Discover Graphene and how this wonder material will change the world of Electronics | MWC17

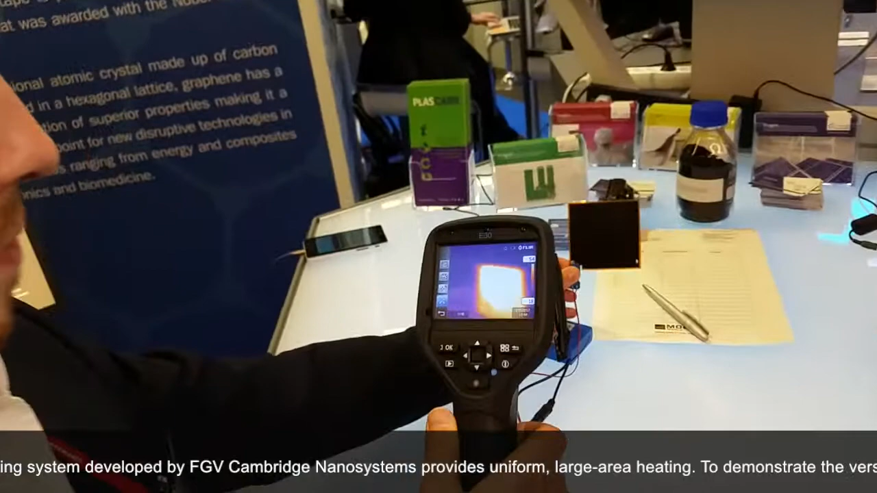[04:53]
So, over there, if we focus, we're getting around 60 degrees.
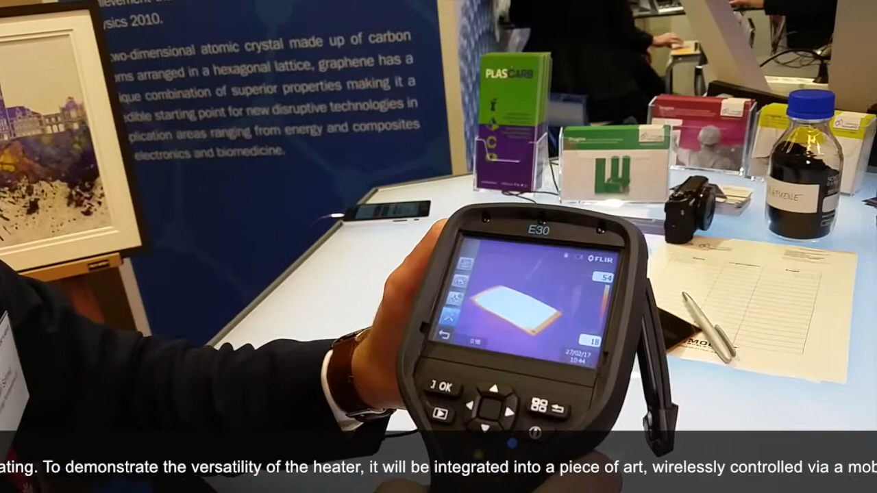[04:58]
Okay. And that heats up and cools down pretty quickly.
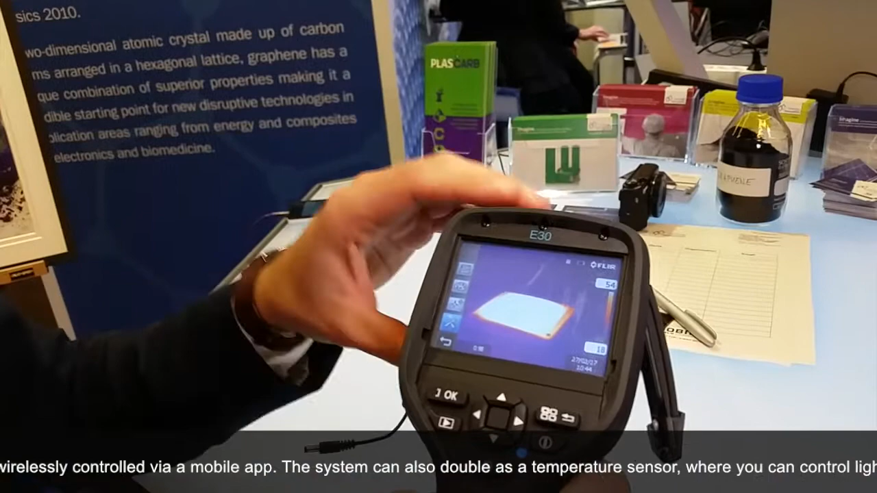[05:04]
I'll put my hand on there. Yeah. You can see the heat going away.
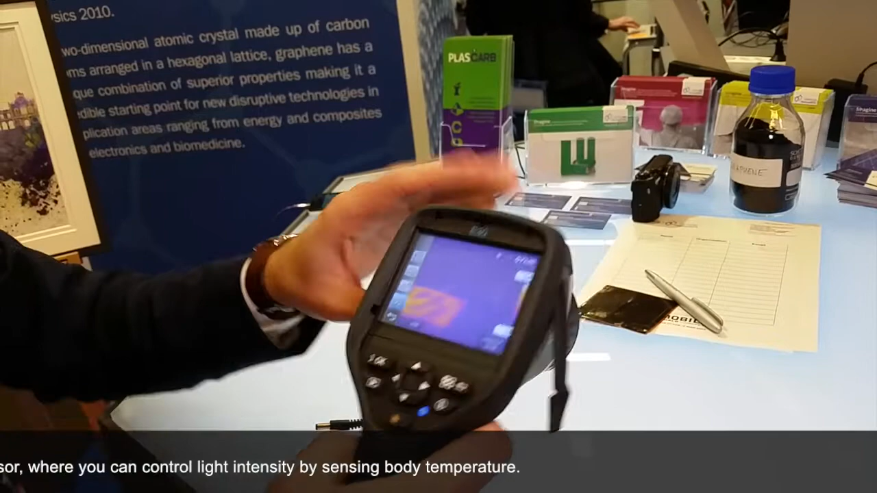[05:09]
It has a lot of fun, interesting applications. We can do this on a much larger scale.